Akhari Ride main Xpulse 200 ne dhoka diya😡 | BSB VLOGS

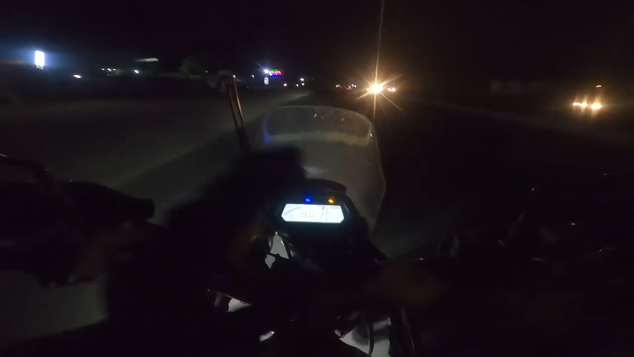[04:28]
तो ये फ्यूज ये इंजन चेक लाइट है ये भी गायब हो जाएगा।